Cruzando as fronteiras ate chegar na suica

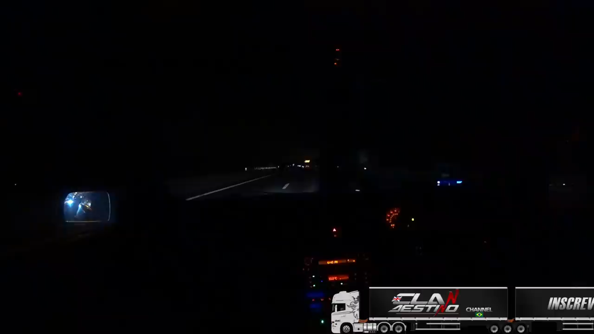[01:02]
Já deu uma escurecida boa aí, né? Tem um posto aqui já bem próximo aqui, a gente vai...
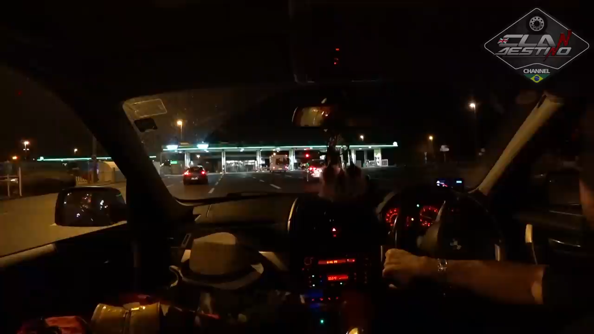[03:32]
Aqui Apesar que eu posso abastecer por ali, ó Aqui também tem Boiando aqui
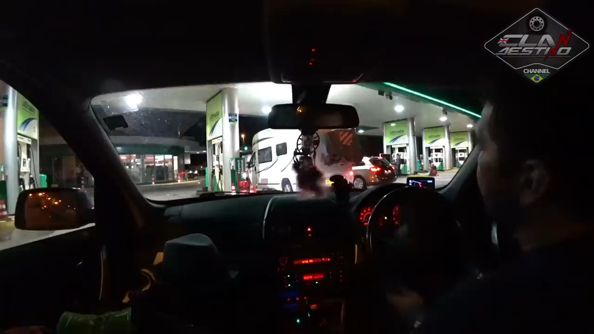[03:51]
Já apaga aqui com cartão logo e pronto Diesel Diesel A gente já coloca aquele diesel aditivado, né?
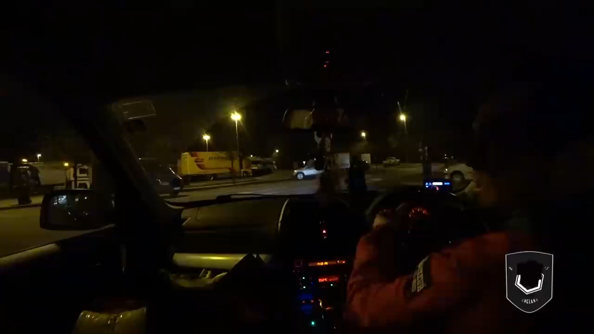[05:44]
Tá certo, né? Melhor que Força a barra, né? Causar um acidente, alguma coisa Vi que ali tem uma Negocinho de De compressor, né? Vamos parar ali pra gente dar uma Uma controlada nos pneus
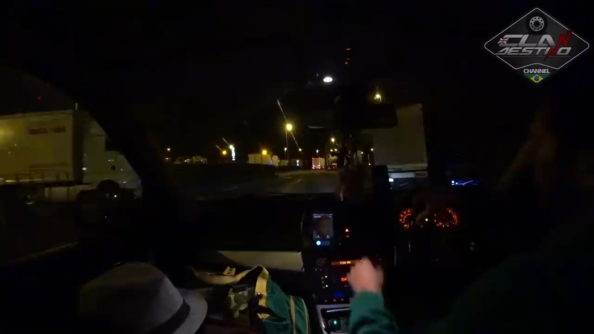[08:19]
Devagar aí, garoto
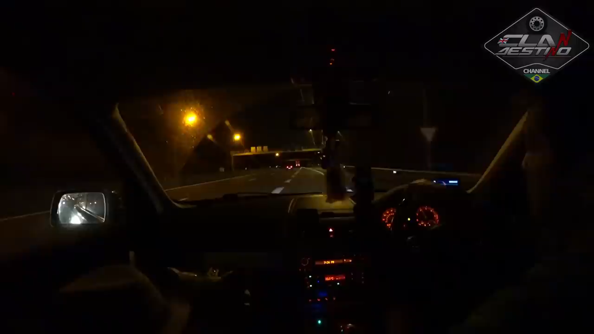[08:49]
Estamos um terço da viagem Olha, aqui já Estamos quase perto da Suíça aqui já E esse aqui é o primeiro É o primeiro sofrimento, né? Não lembro se era 6 ou 7 Um pedagiozinho pra não ter que passar ali por cima da montanha, né? Então Não sei se paga Acho que já paga É aqui já, quer ver?
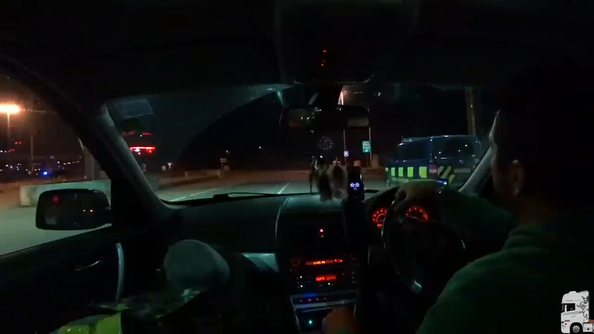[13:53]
Onde a gente vai, né? Vai lá aqui Vamos lá comprar lá, né? Toda vez que eu venho aqui Eu pago bem nesse cantinho Já virou o meu estacionamento Vou lá gastar 40 38 francos Pronto Já tamo vinhetado